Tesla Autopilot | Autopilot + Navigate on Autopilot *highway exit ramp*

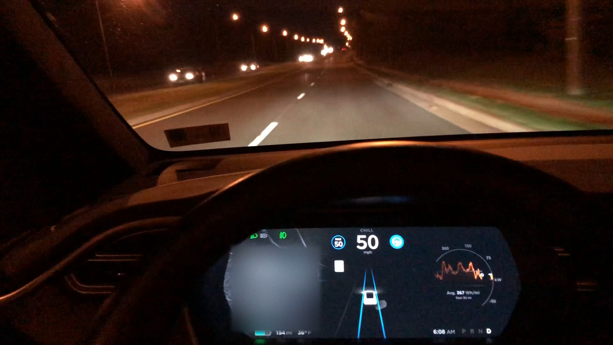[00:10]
with me and show you what percent of my drive is autopilot so just got started out here as you can see we're right now on
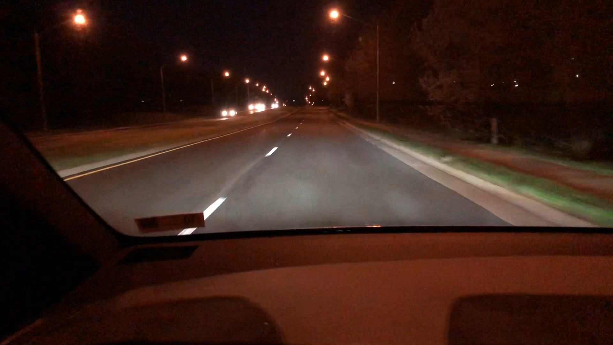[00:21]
four lane road this isn't a big highway or anything like that there's a couple traffic lights on here and I'm gonna see that's how it does there should be some traffic up here so you guys are getting a first-hand experience of what it's like with autopilot and how it makes driving in traffic a lot easier
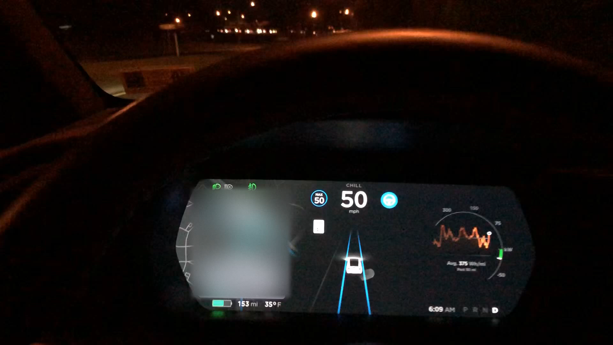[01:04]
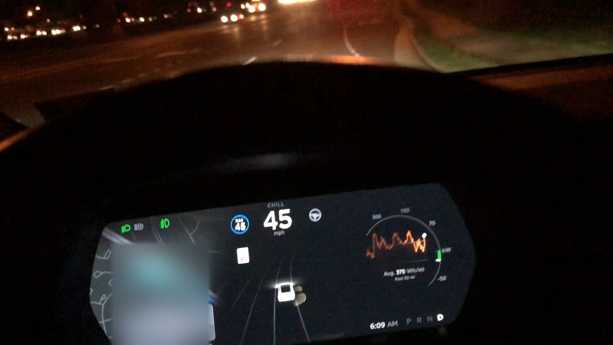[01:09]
so I'm gonna get out of autopilot here enter the turn lane I'll
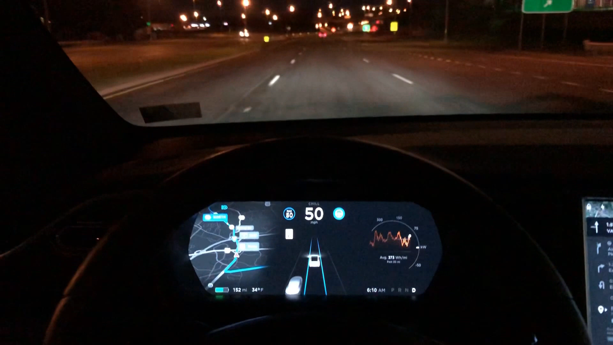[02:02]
so I liked this last subway update you can see this car right here in my blind
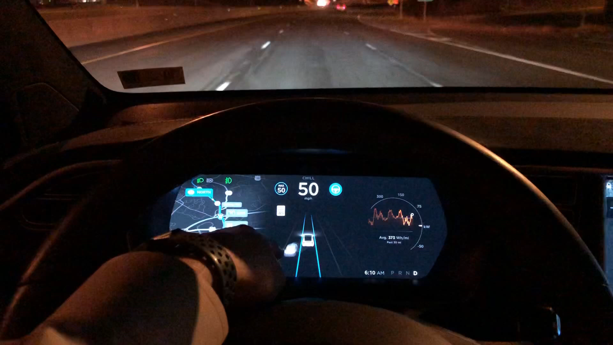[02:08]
spot which is right over there that's
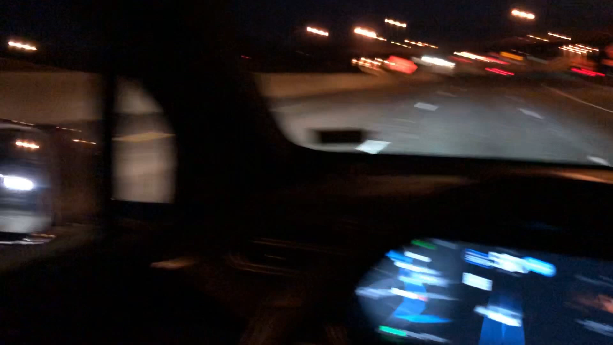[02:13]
a at first it could me a little bit to get used
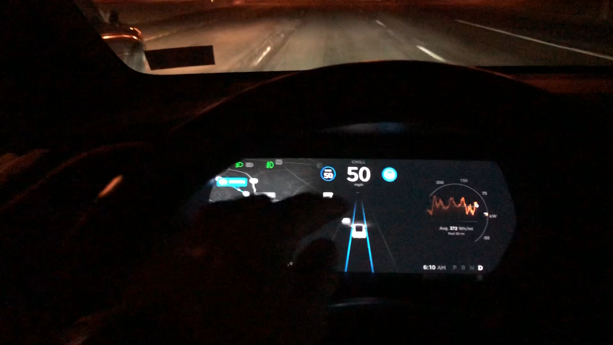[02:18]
to I thought this you know like the Tesla car was so small but I really liked what they did there because they added you know a lot of functionality and basically gave you a 360-degree view of everything around your car
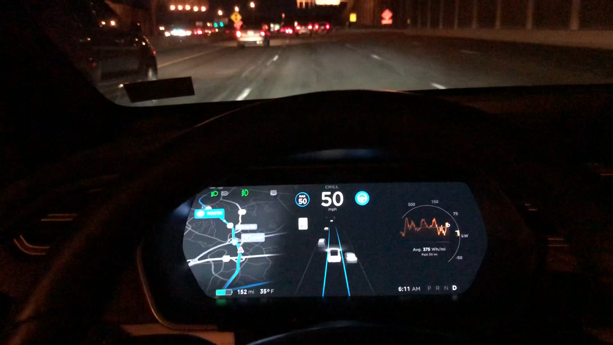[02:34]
so this is a pretty big highway that has a couple stoplights here but as we continue up there's gonna there's no more stoplights I'm curious to see once the stoplights go there's so after this one coming up here there's there's two more stoplights so
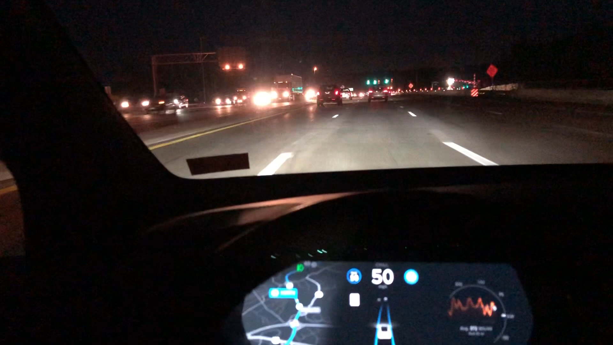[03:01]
let's see what happens after we pass that second stoplight or I guess this is gonna be one and then two and three so now after we pass this coming next upcoming second stoplight that's when I predict that the navigate on autopilot is going to engage second stoplight that's when I predict that we will see so
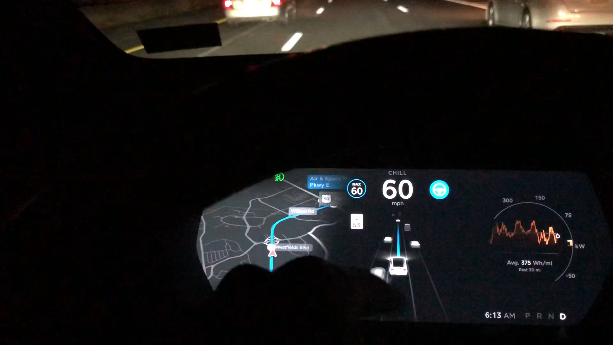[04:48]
so rather than there being two blue lines on either side of the vehicle kind of outlining the lane
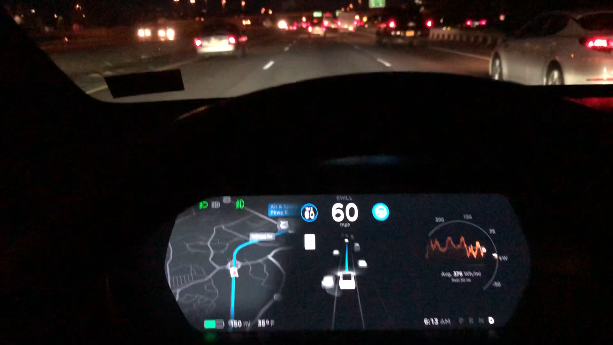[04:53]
line there's just one single line going straight forward and so the difference is it's going to give me lane suggestions so this lane this line is going to change and give me a lane suggestion
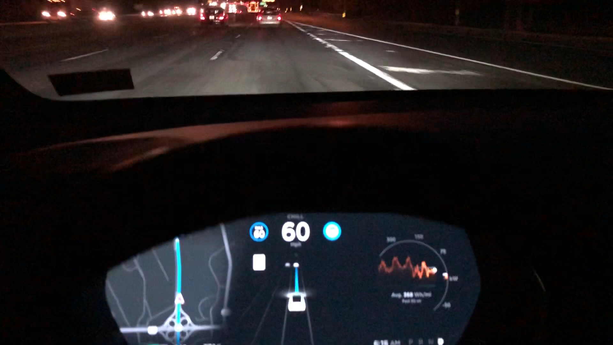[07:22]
so I'm coming up here on my exit and I want to see what it's going to do as far as so again I'm in Navigate on autopilot and so the car knows that in less than a half a mile I'm going to be taking the exit up here so I'm curious to see what the car is going to do and if it's going to automatically change lanes into the exit well here we go